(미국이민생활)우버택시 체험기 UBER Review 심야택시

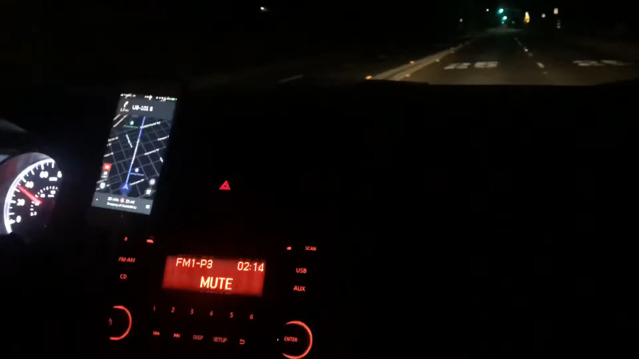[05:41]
예 지금 우리 여기서 가게에서 집에까지 거리가 아 이거 지금 안보이시죠 예 지금 24마일 이라고 나오거든요 24마일이
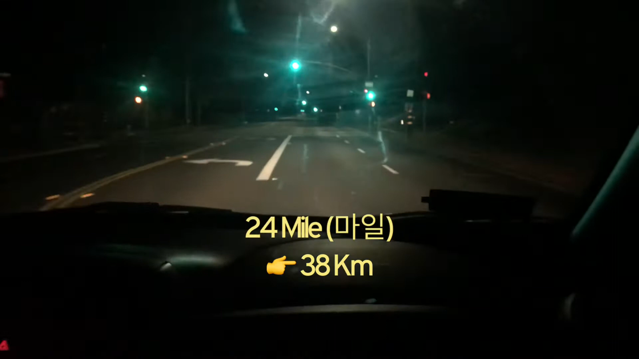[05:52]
38키로 키로로 따지면 한 38키로 정도 되나봐요 예 그래서 어 38키로 오면 뭐 한 3
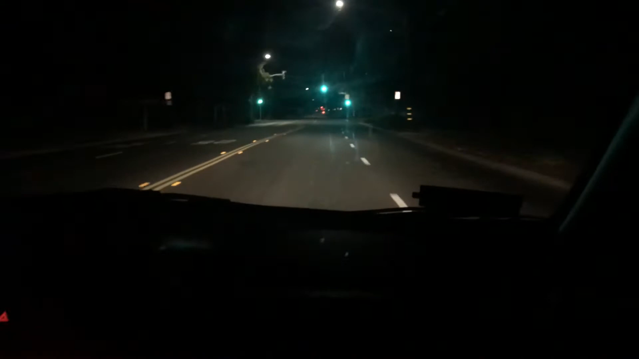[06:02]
40분 거리라고 해야 되나요 그래서 지금 일단은 요거 타고 가고 있습니다 지금 여기 새벽 시간이에요 지금 2시 14분 지금 2시 14분이에요 그래서 새벽이라 차가 없네요 예 그래가지고 아 이 택시
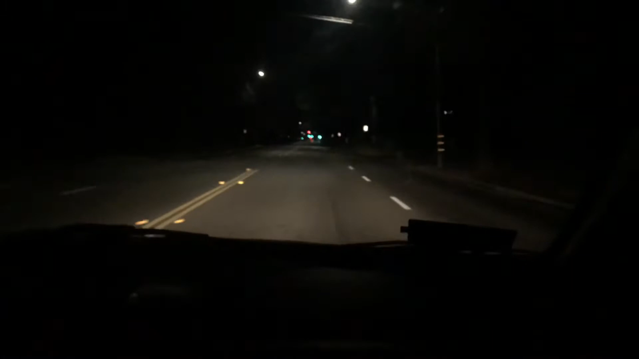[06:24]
타고 집에 퇴근하는거는 아마 처음인것 같습니다 예 자 우버 택시 체험담 예 예 뭐 그 온라인 앱으로 우버 앱으로 부르면 6분 후에 도착하구요 예 바로 타면은 타고 이제 지금 바로 이제 집으로 가고 있구요 예 차는 뭐 그냥 일반 승용차 인데요 예 생각보다
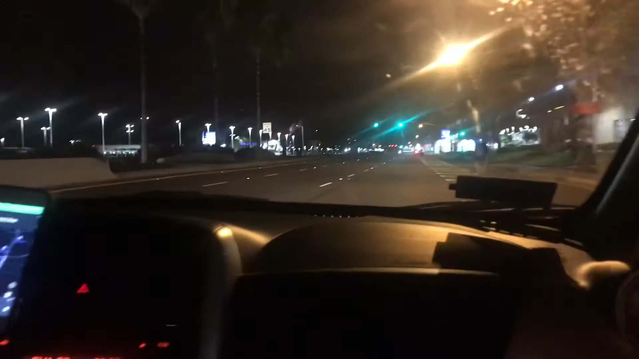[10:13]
근데 뭐 계속 통화중이야 아 이거 안도하죠 안도하죠 안도하죠 일단 뭐 좀 더 가보고요 내릴 때
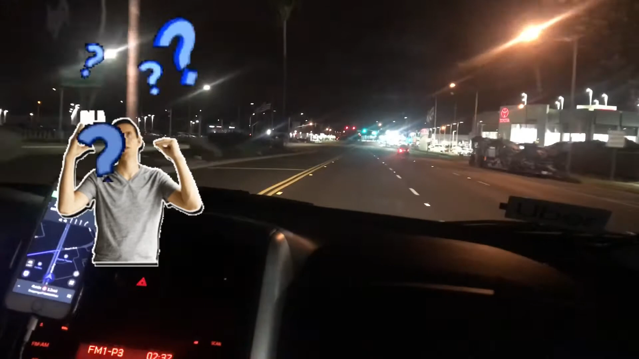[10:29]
또 뭐 기회가 되면 한번 물어보도록 하겠습니다 집에 거의 다왔습니다 거의 이제 3분후 도착
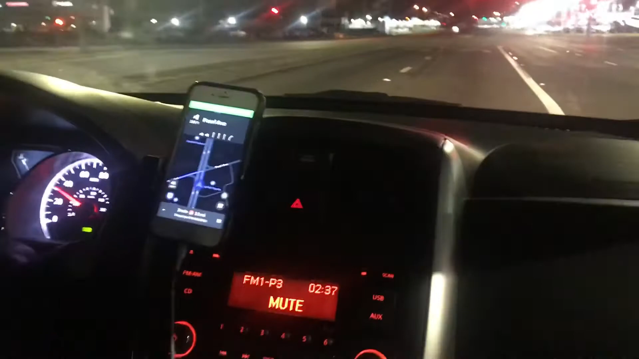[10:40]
보시면은 3분후 도착입니다 지금 뭐 통화중이라 말을 붙일 수가 없네 말을 붙일 수가 없어 뭐 3분후 3분후 도착이니까
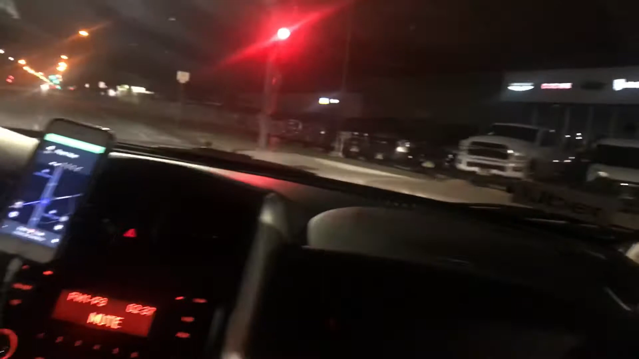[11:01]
그냥 끊지 않고 그냥 쭉 가겠습니다 일단 뭐 3분밖에 안걸리니까 쭉 갈게요 그냥 네 자 오늘 또 이런식으로다가 또 오늘 또 컨텐츠 한번 만들어봅니다 예 미국에서 우버 우버 택시 한번 또 체험 체험 한번 해보면 체험 한국에 또 우리 또 계신분들은
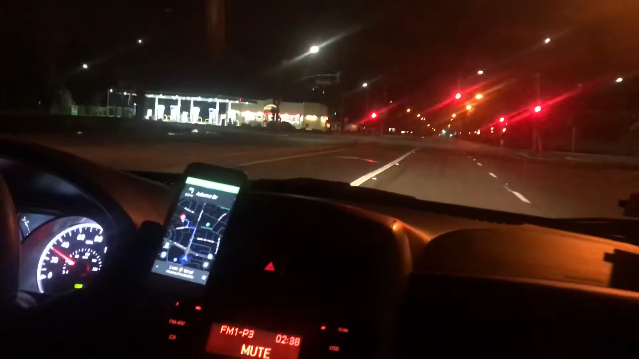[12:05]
아 도착 1분전 거의 다 왔습니다 지금 현재 시간은
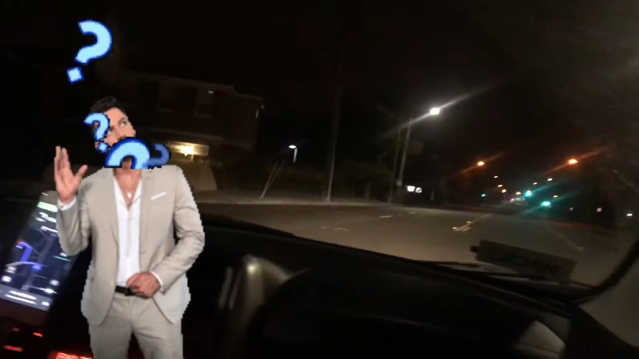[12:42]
예 무슨 말인지는 모르겠는데 아무튼 예 열심히 운전하면서 통화중입니다 예
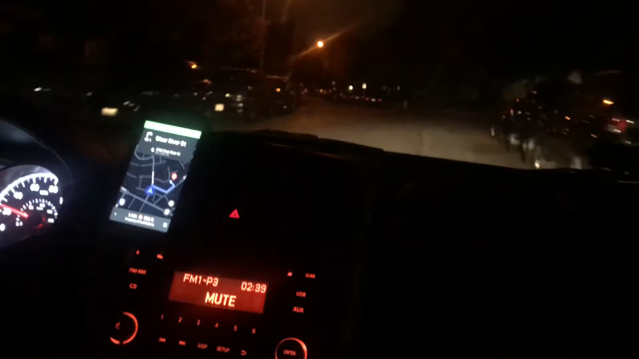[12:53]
자 이제 다 왔습니다 도착합니다 도착 도착 도착